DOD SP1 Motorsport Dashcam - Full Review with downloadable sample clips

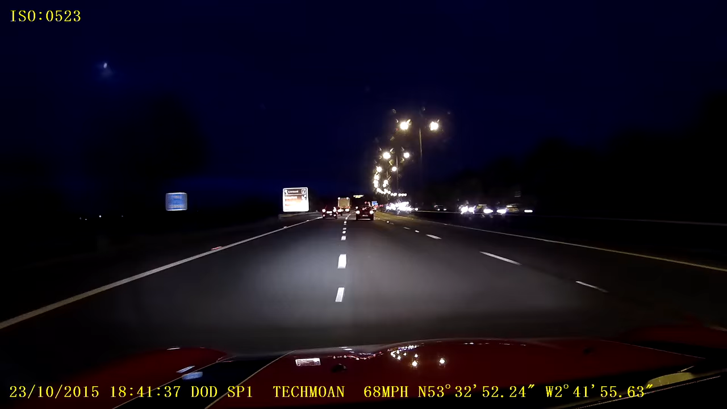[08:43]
No pressure sales going on here. I'm just presenting all the evidence then it's entirely down to you whether or not you believe me. And whether or not you think this camera is suitable for you. I've got to say though this is a bit of a premium camera. Kind of upmarket one. More expensive than the cheaper cameras that I sometimes review. Which is why it's nice to be able to get one in to review it and demonstrate it to you. Without having to spend any money.
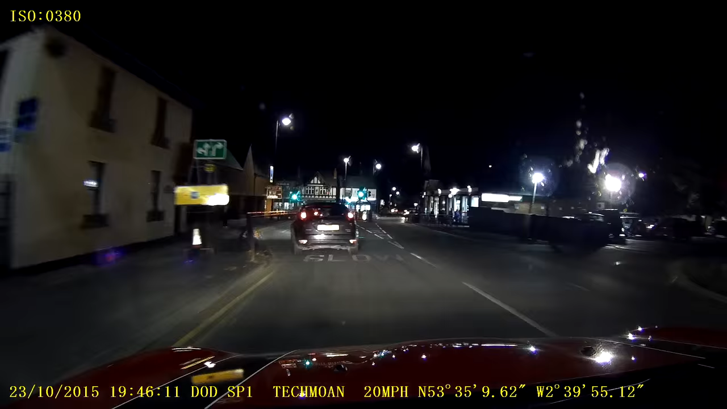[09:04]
Now I just want to mention something about the sound on the camera. So I'm going to do a little bit of audio stuff for you here. But one thing I also want to show you during this clip is how the clips join together. So I've been recording two minute clips. I've stitched two together here. And you'll be able to see in this clip when and where it jumps between clips. Because my voice jumps and the video jumps. So let's have a listen. Right so we're doing the night time test now. And it's also a good opportunity to do a
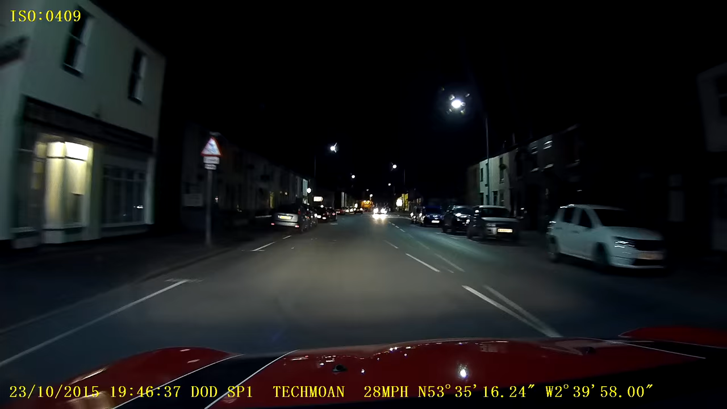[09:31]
test of the microphone on the camera as well. So the sound that you're listening to now has been recorded on the camera itself. So hopefully this is coming through nice and clear. Now on the night time test we're going to go through three different areas. That was the town area with the better lighting. We're going to go through a bit more of an urban area with some street lights. And then we're going to go through an area with no lights at all. Other than of course the car headlights. I should have said that the second area is more rural rather than urban.
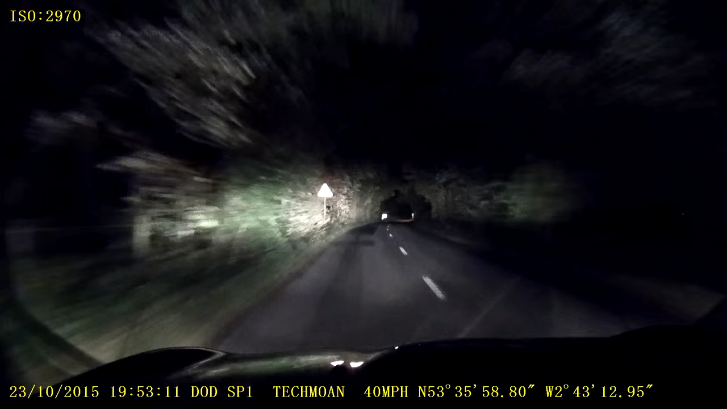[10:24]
You see here I've got the full beam on. I'll just knock it down as I get to this corner to the normal dip beam. And you can see the difference there. But as you can see night time recording or recording in areas with no lights at all is actually quite impressive. Especially when I put my full beam back on again in a second here. You better see a little bit more as to what's going on. I was afraid I was going to dazzle someone coming over the hill there. But they weren't there in the end. Now the thing that sets this particular camera apart from other dash cams are its motorsport features.
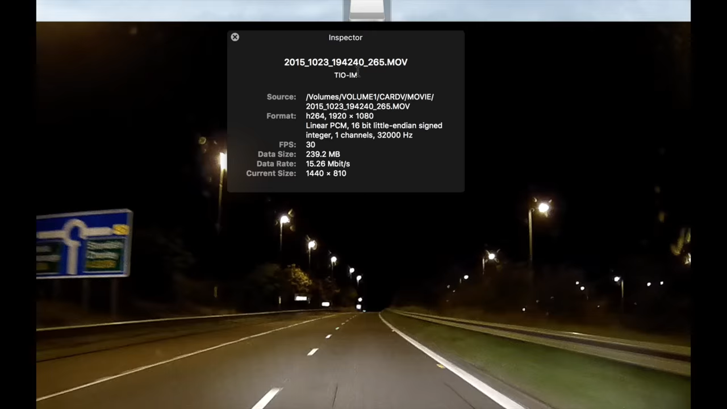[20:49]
And that was the number wasn't it? 15.26. So basically it's a fixed bit rate. Whether it's day or night.